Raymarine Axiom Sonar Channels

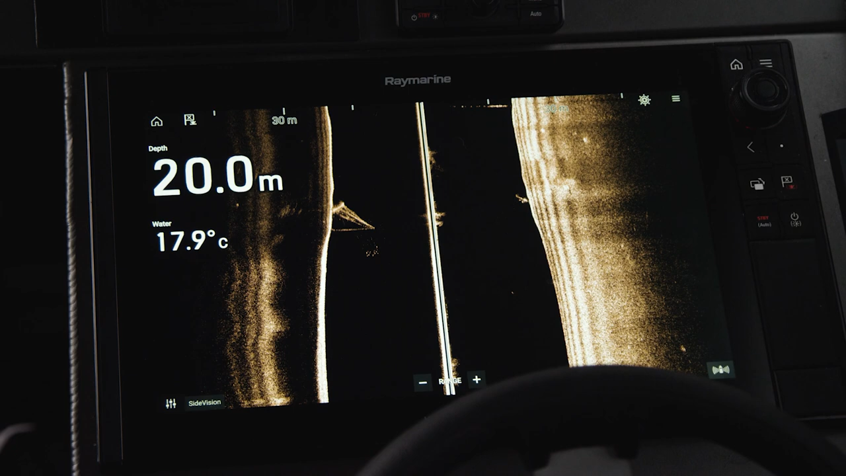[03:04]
On screen: depth 20.0 m, water 17.9°C
Passing over this same mark we can now see that the sunken yacht is out to the side of our boat. If we didn't pass directly over the yacht we wouldn't see it at all using traditional sonar and down vision.
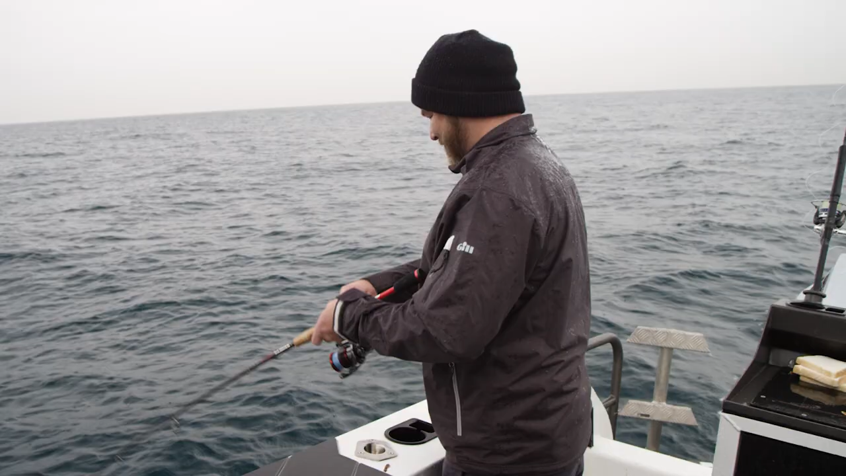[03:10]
Raymarine's Real Vision 3D allows you to create a lifelike rendering of the bottom structure and that gives you a good idea of what type of terrain you're fishing.
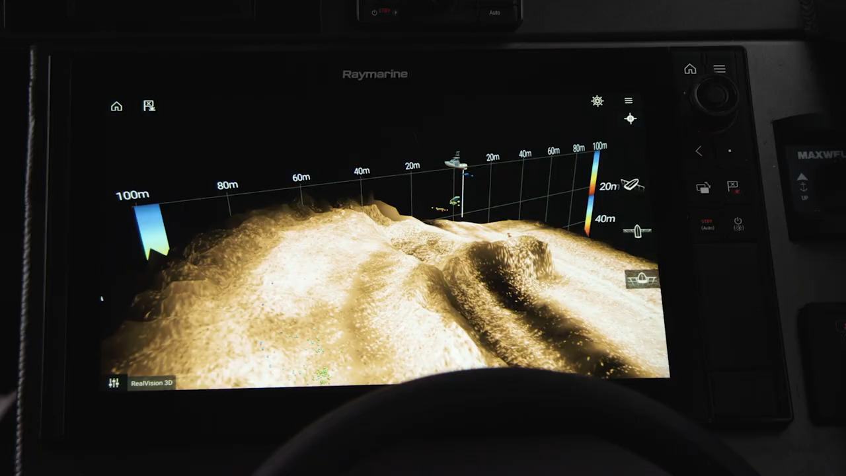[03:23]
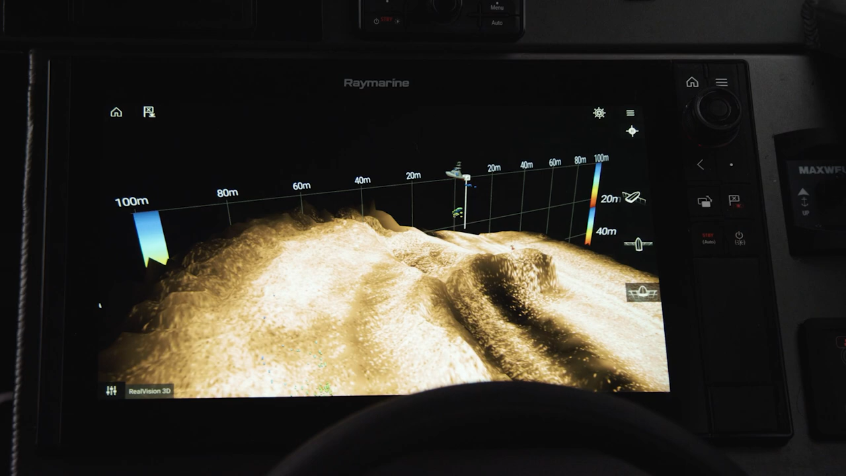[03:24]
It gives you a view below out to the sides and behind the
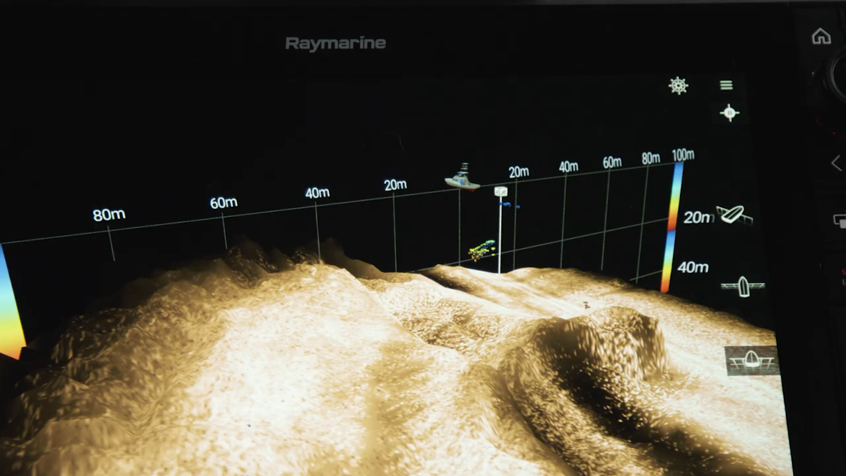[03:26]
boat and can help you identify where fish are holding on a particular patch that you're fishing.